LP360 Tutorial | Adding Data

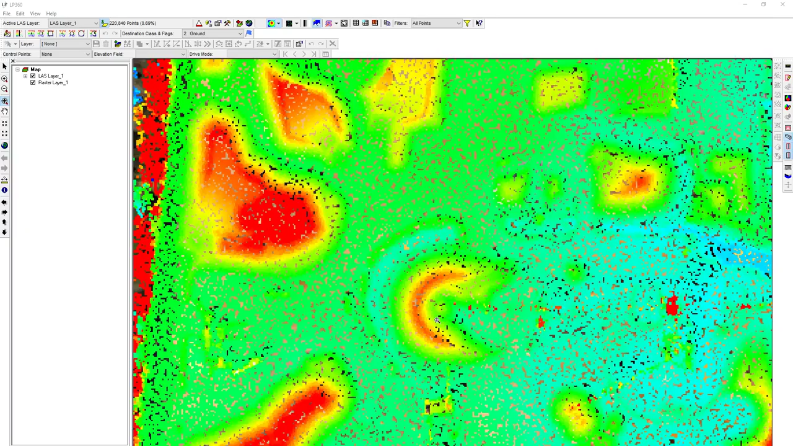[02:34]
We have individual points that are being scaled on that point cloud data set. I can also toggle that on and off here in the top middle. We've got our raster file loaded as well. Also one thing you probably want to do initially is add a WMS layer backdrop.
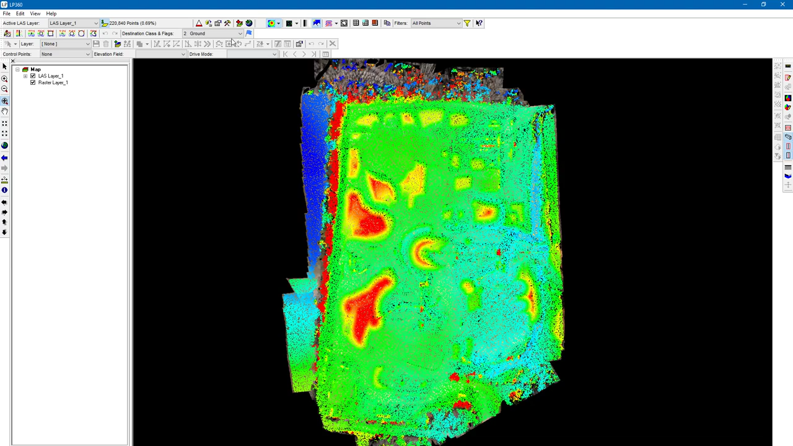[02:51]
So I'm going to go ahead and click that now. You should see options like this.
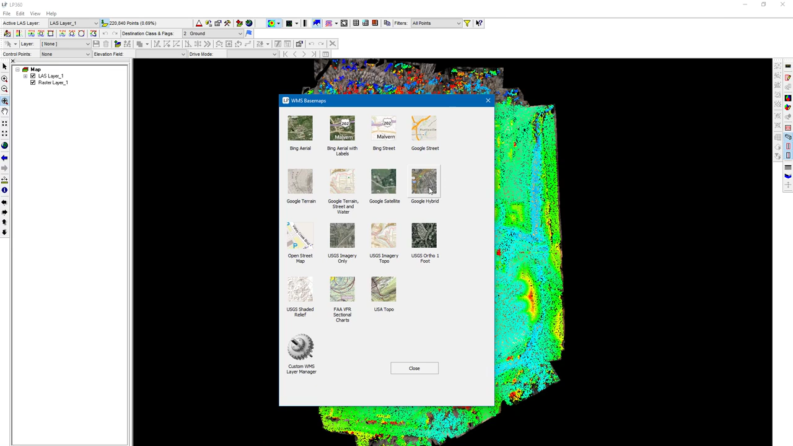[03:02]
I usually choose Google hybrid and select that now and then we can see that that's a backdrop of our data. So this is just an initial demonstration of loading the LAS or raster